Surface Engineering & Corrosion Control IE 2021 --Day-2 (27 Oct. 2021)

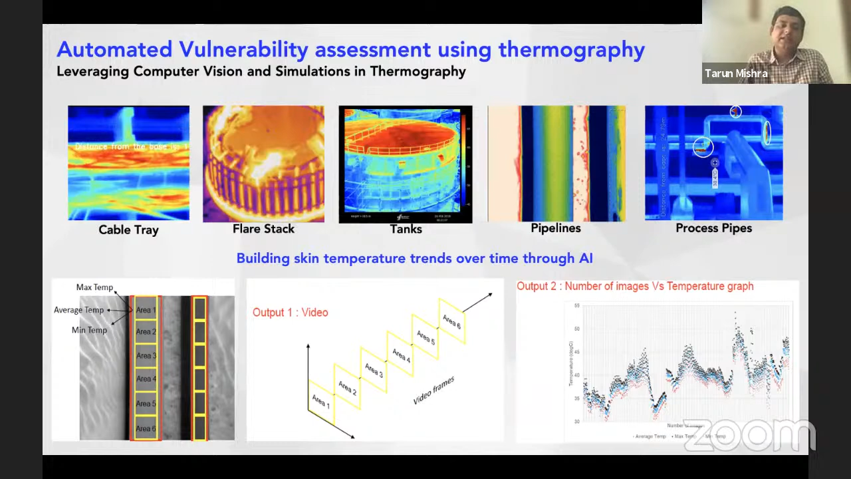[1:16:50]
And then the trend of this information is mapped over time. So you can understand how the temperature rise is happening in different areas of an asset. And through that, understand what is the integrity and reliability of that asset that is developing over time. So that is there.